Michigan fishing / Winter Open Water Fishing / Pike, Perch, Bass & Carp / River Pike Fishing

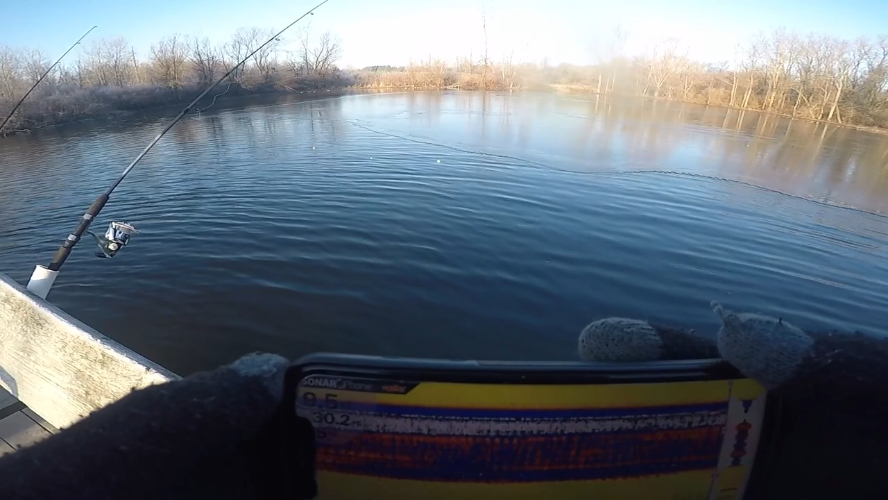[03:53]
So here's what I got going on this morning. I'm using my Vexar T-Pod sonar phone. So I've got that sitting out here. It's attached to this rod I've got sitting here. And I'm marking fish in five foot of water right over here.
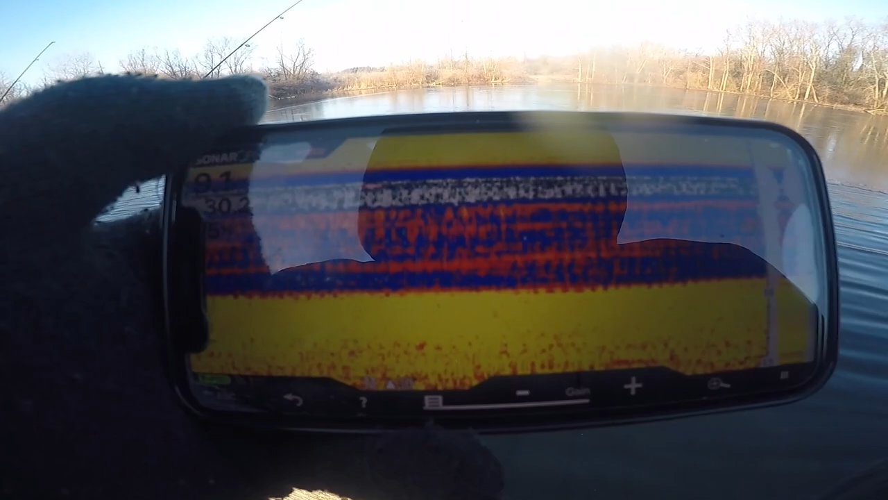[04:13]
Nothing at this very moment but I had some action over here. And I actually just had a bobber down lost the fish and now there doesn't seem to be as much around in the area so I may have spooked what was going on there. But there was a lot of fish over there. It looked like a school of panfish and some bigger fish which I'm assuming were pike.
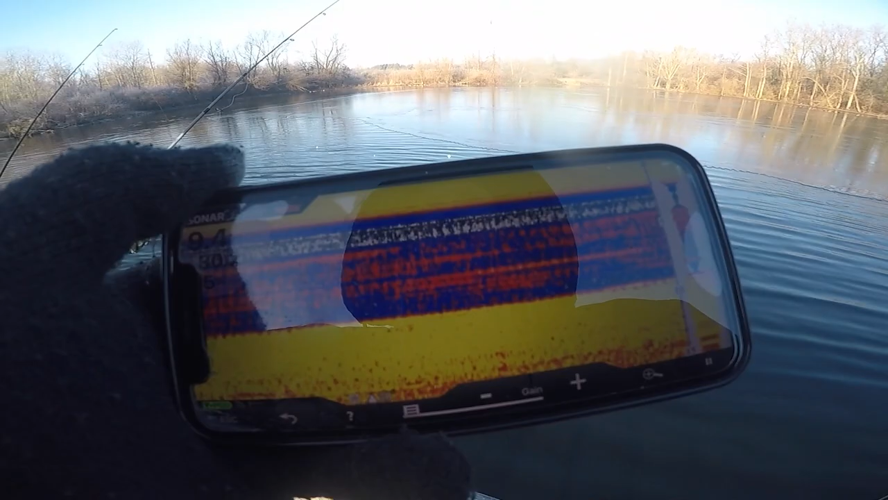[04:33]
So I'm going to keep moving my bobber around for a
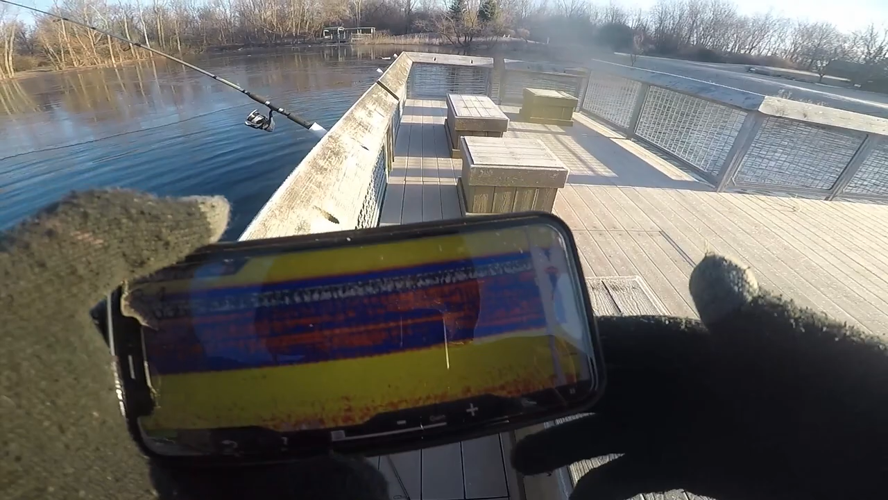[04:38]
minute my sonar bobber let's see if I can mark some more fish
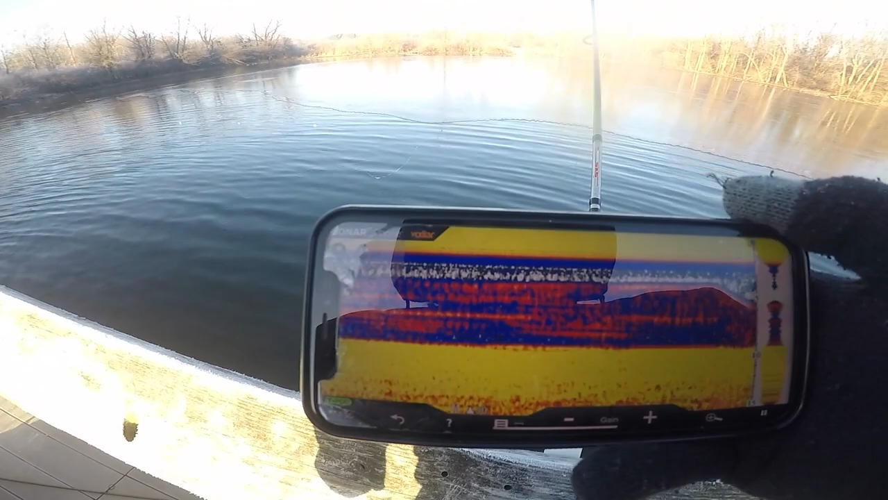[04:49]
and basically once I mark some fish I'm just moving my bobbers to that area
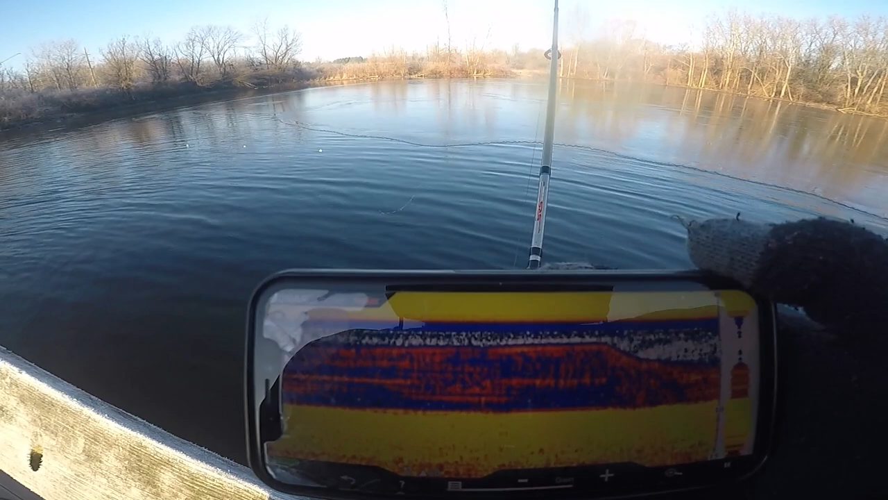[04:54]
so I've got a speck minnow on one rod and a shiner on the other rod I just got a hit on the shiner so far. There's a fish
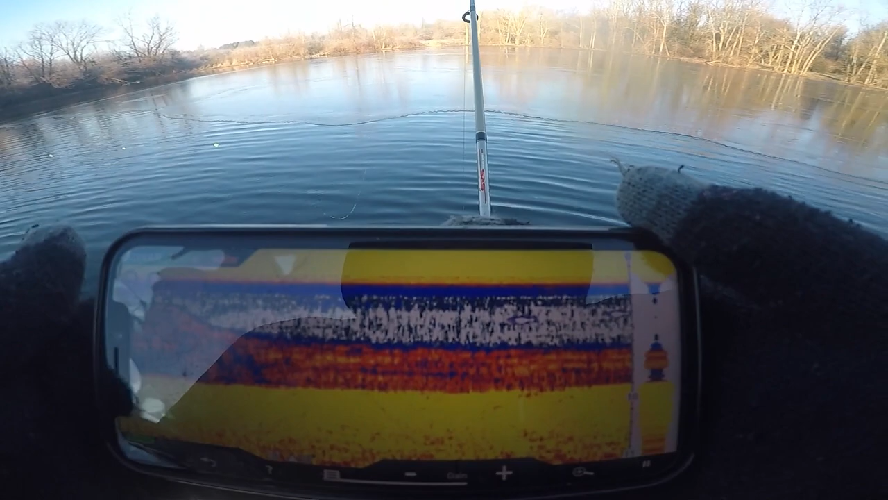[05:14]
a couple fish a couple fish oh yeah so I'm going to move my bobbers over here now where my sonar bobber is so I'm like